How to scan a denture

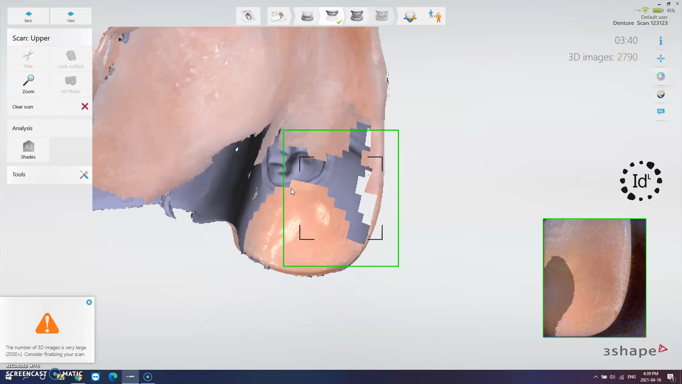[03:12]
After scanning review the rendered image on your screen and make sure all surfaces have been scanned.
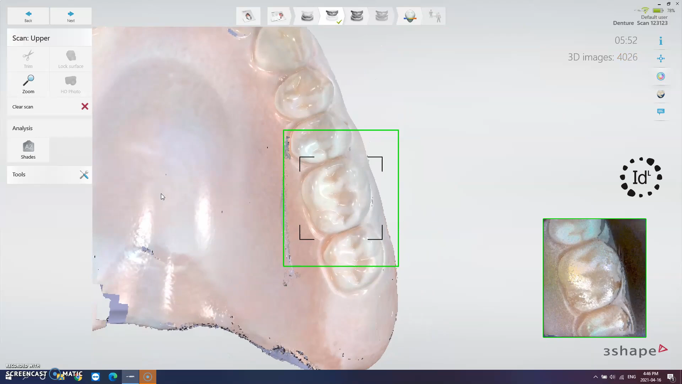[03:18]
It's completely normal to do numerous passes as the scanner doesn't always pick up all the data on the first pass,
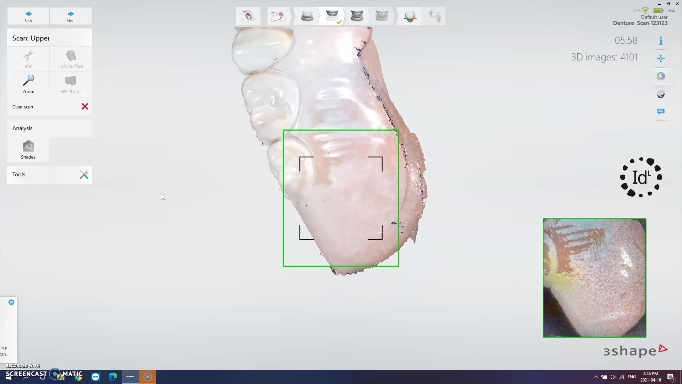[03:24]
especially on those areas where the denture was held or clamped. Those areas definitely needs to be scanned to obtain the data.
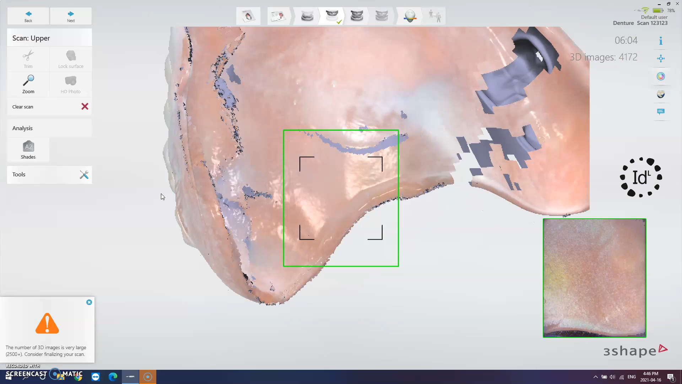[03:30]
Now do a final review and when satisfactory finish up by hitting the send button.